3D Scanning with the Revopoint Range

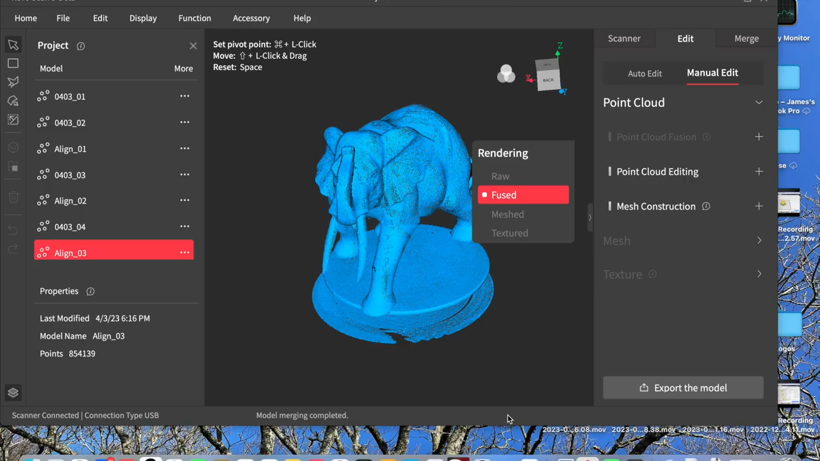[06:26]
It doesn't ruin your piece at all. But there you go.
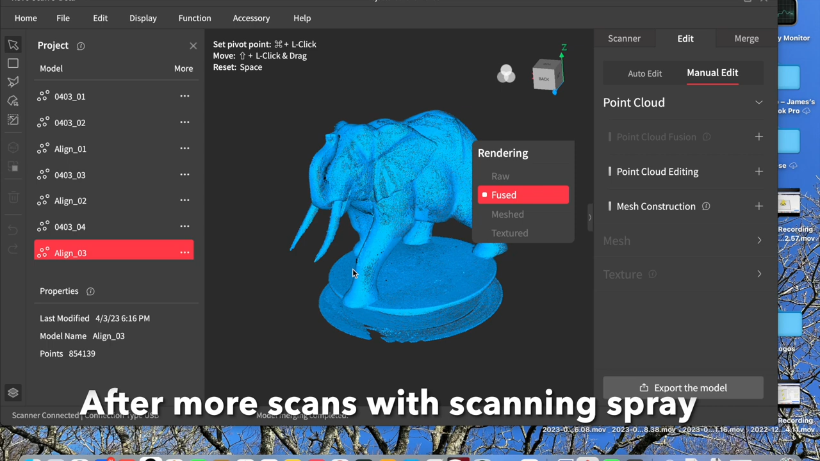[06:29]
You can see now I've got the tusks and all the other areas in. Now I've sprayed it.
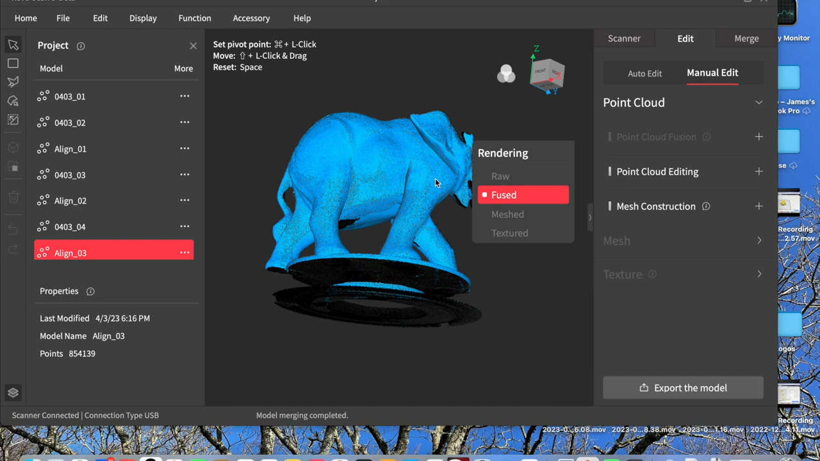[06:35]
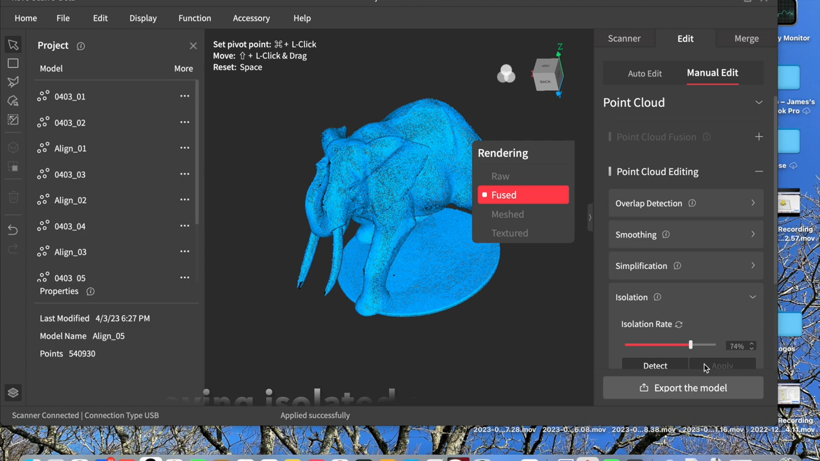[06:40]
Here I'm just checking out for isolated bits, islands of scan and deleting those.
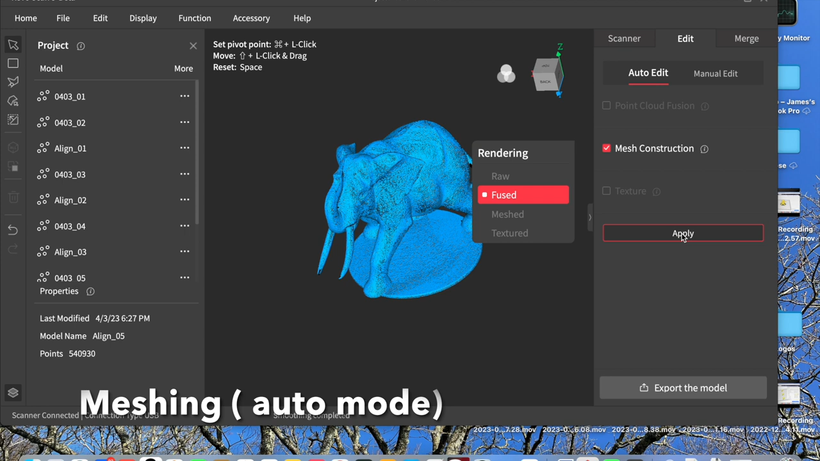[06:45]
Because you will get some artifacts and some background bits scanned in by accident.
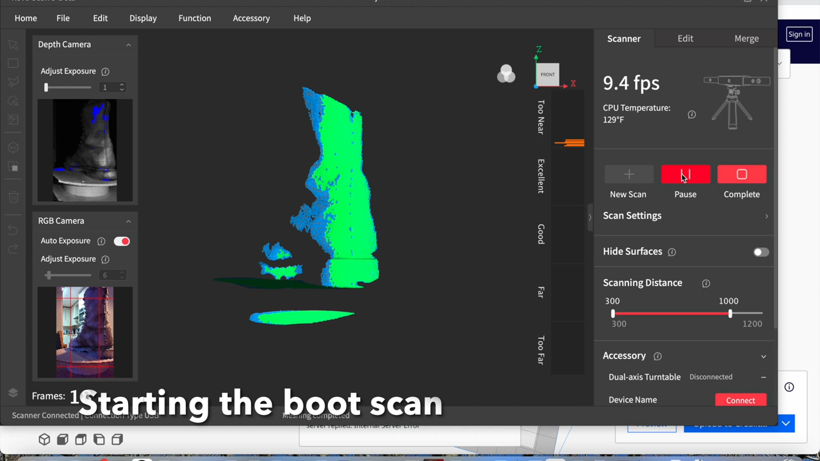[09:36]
There we are starting the boot scan.
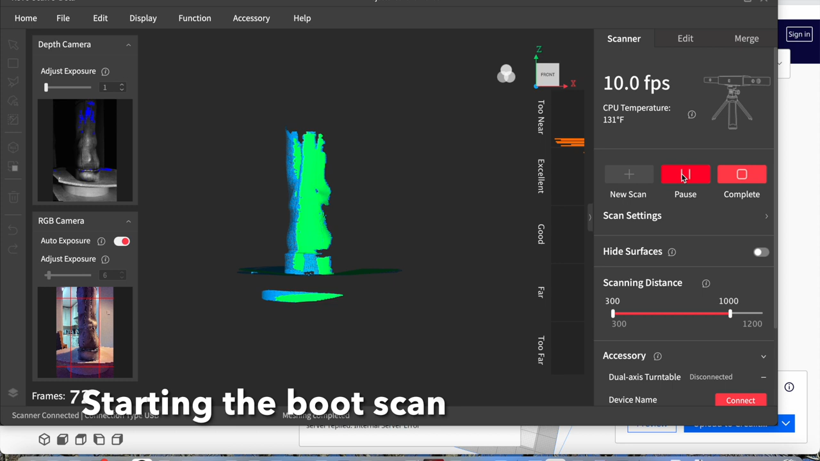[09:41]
Because this is an oblong shape the scanning distance will change from being too near to too far at times.
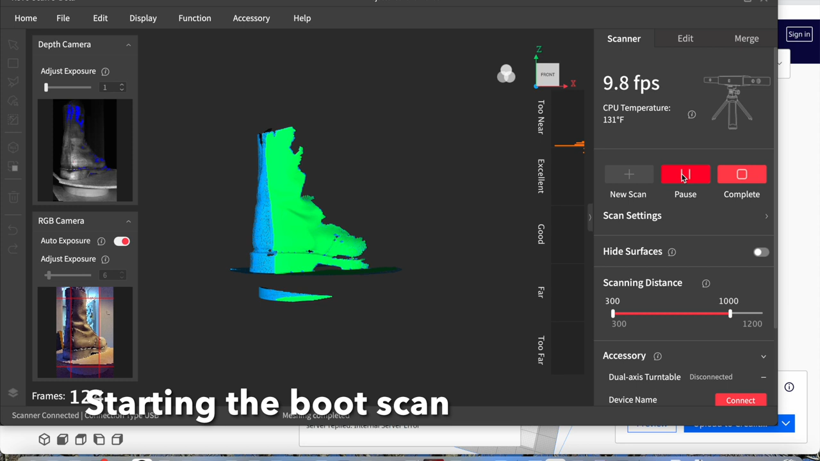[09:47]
As it rotates and the toe cap is coming
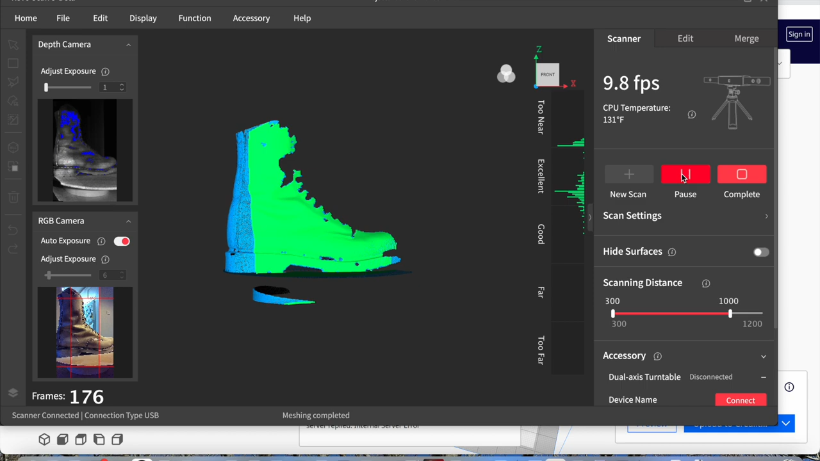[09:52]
nearer the scanner it's too close to scan properly. And then other bits might be too far away if you move it away. So do several scans and then merge them.
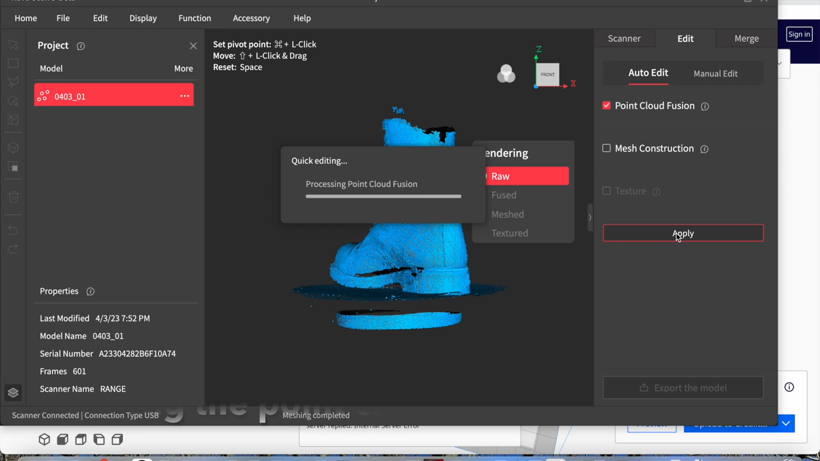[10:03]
Same thing though fusing the point cloud. As I said before don't try and do it all in one scan.
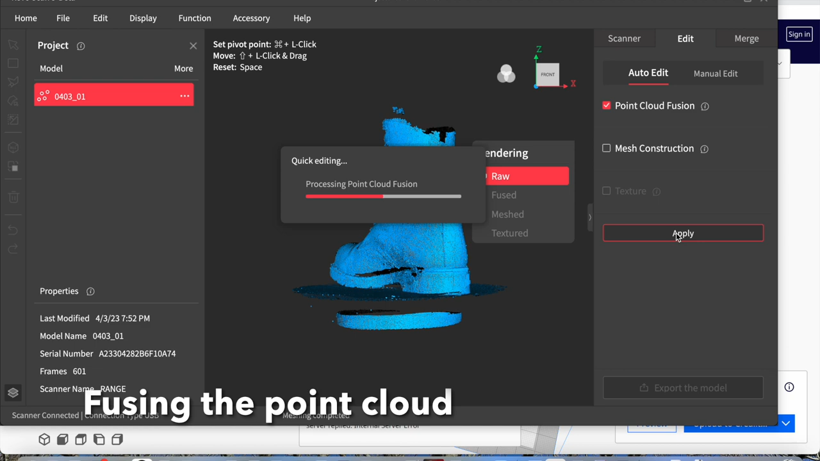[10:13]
Do several scans and then merge them.
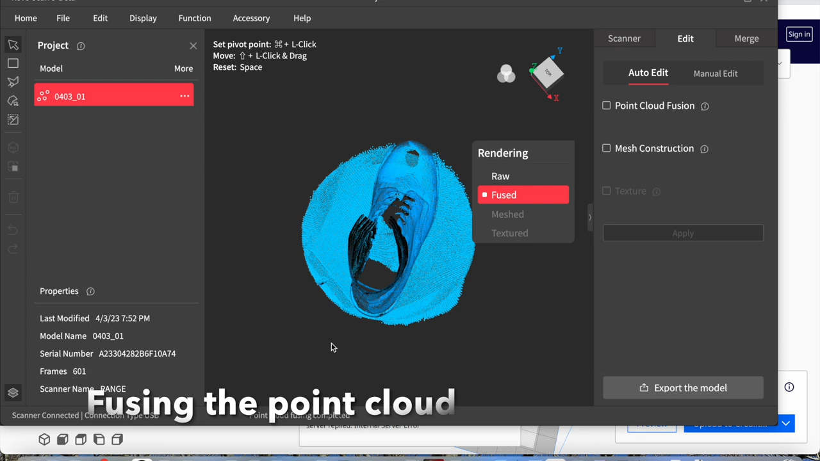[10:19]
I'm quite pleased with how that's come out.
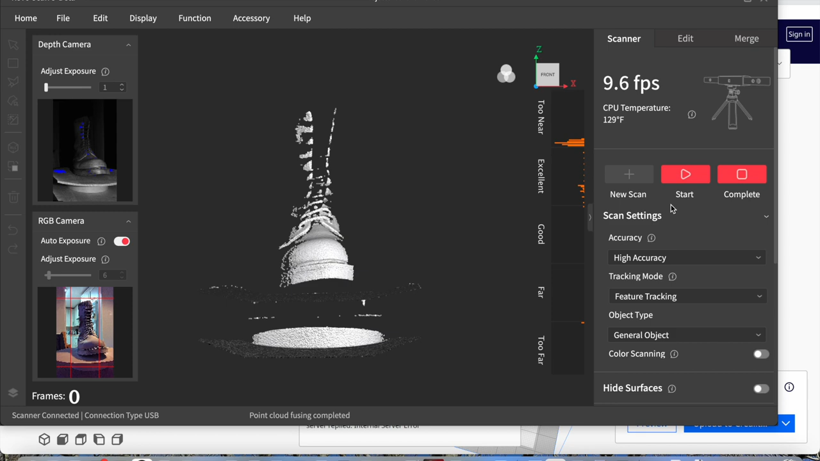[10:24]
Here I've repositioned it so I get the toe cap properly scanned.
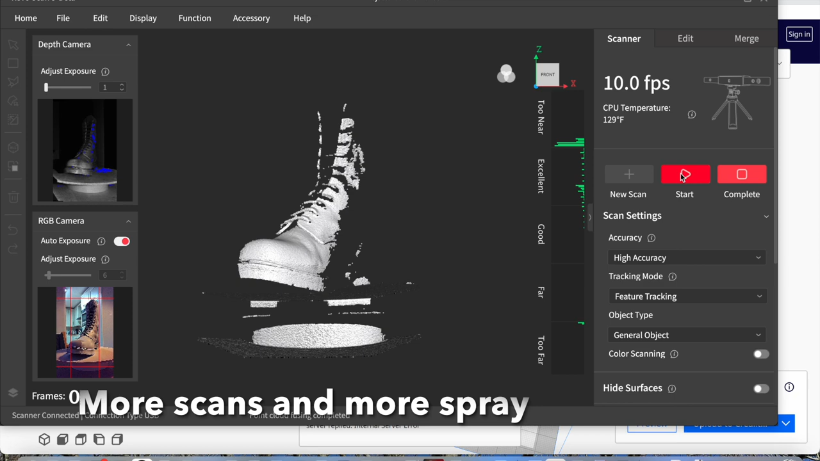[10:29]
Any areas that aren't scanning are probably areas that need a bit more scanning spray. So just add a bit.
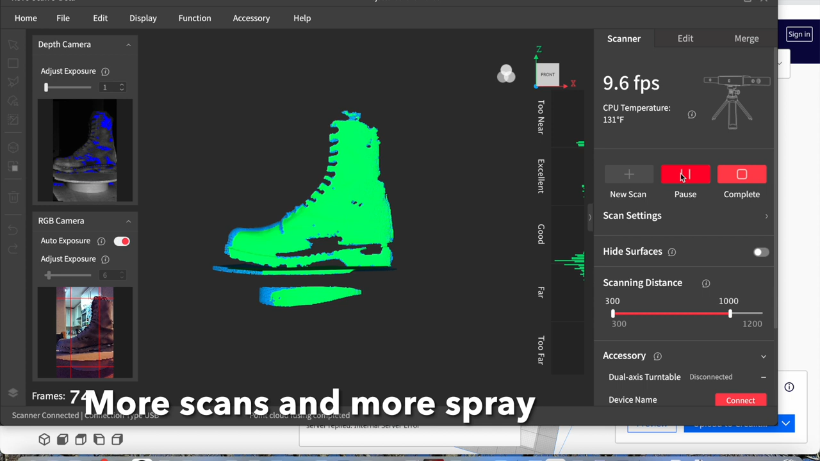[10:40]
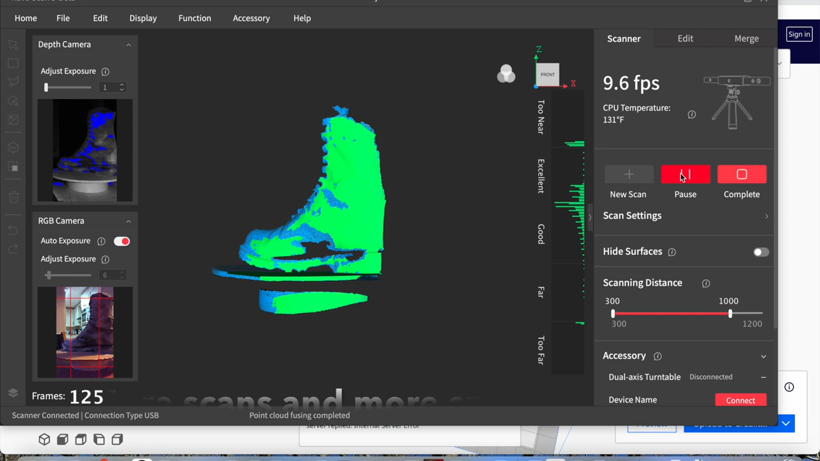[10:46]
But stuff like scanning spray and being selective on what you're scanning will save a lot of frustration.
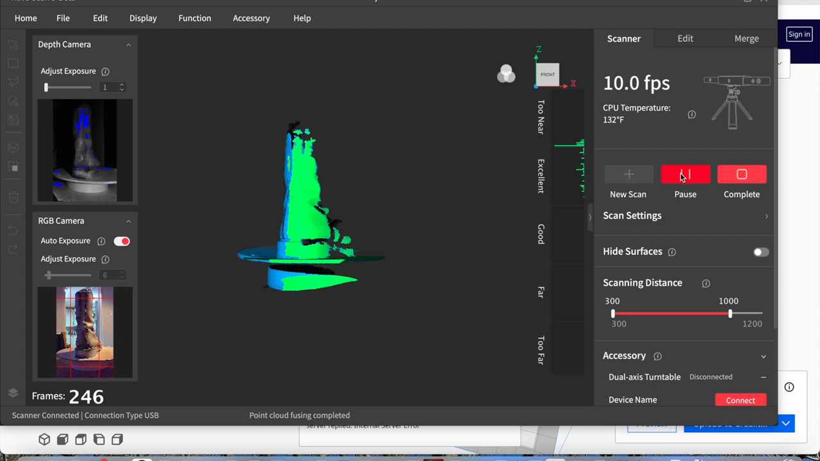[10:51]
Don't try and scan in bright sunlight either because the infrared will upset the scanner.
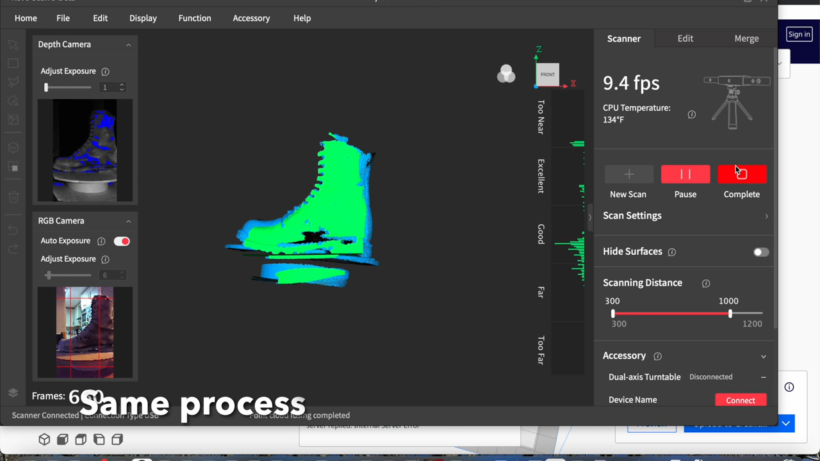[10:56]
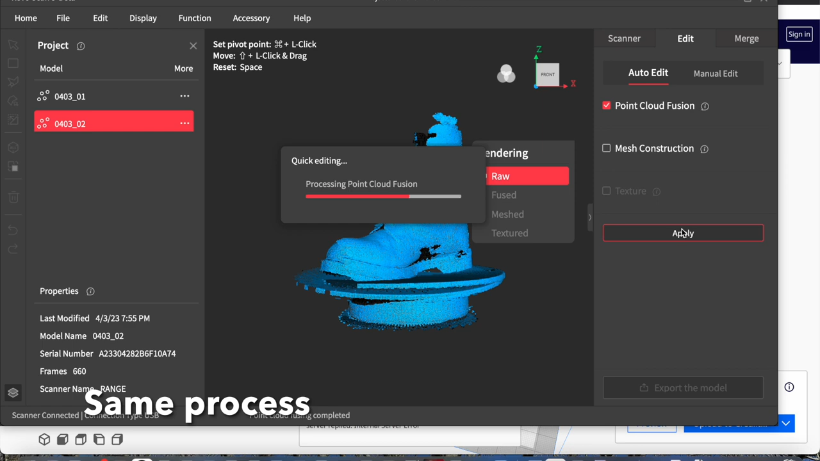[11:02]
So this is point cloud fusion.